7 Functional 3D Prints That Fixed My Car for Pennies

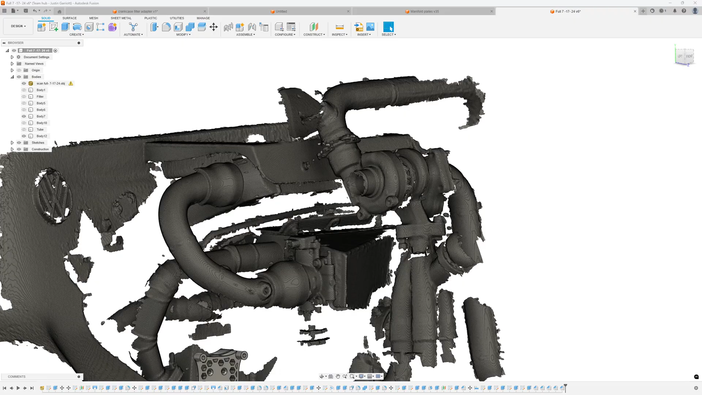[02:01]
To capture the area's geometry, I fired up a quick 3D scan. This is the expensive method.
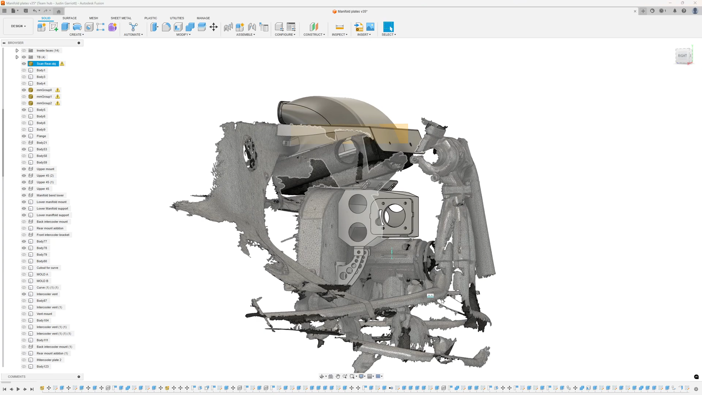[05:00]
Same as earlier, a quick handheld scan, capture the deck lid area, and then in CAD, I split the model duct into two ASA shells that were large enough to print on a standard bed.
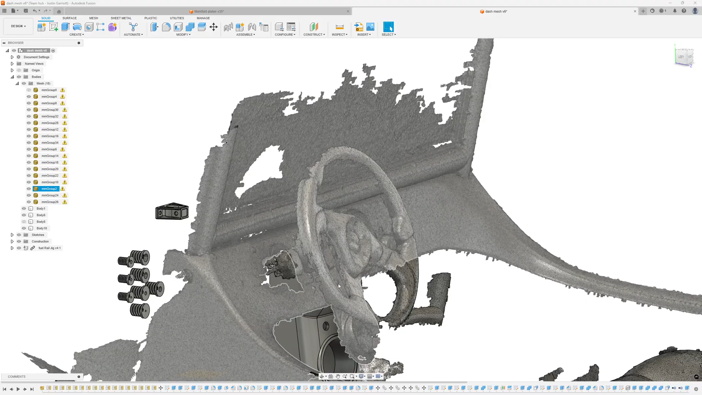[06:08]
So I start with a quick handheld scan of the dash curve.
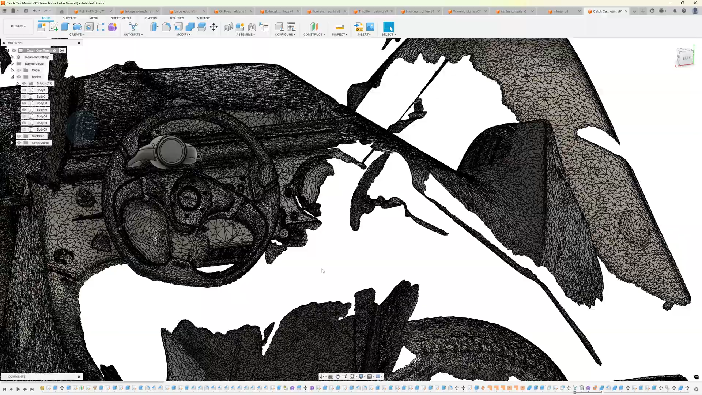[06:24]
I model that in CAD and use forms to create a shape that hugs the scan surface.
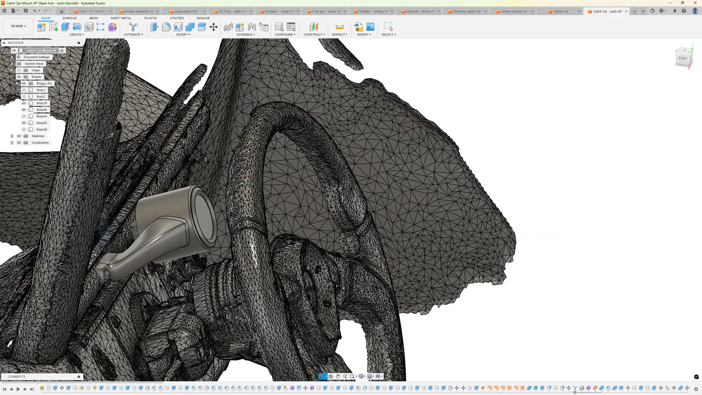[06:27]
And then I tilt it 22 degrees towards my line of sight.